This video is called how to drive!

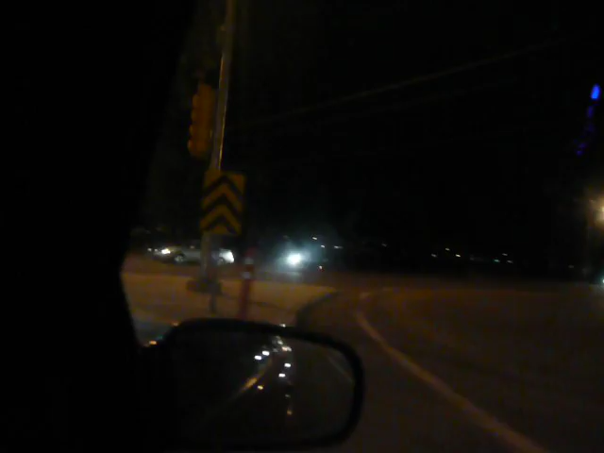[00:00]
guys have a red light. Get pulled over. This is a night out in Chestermere that we usually go to Calgary. Called How to Drive.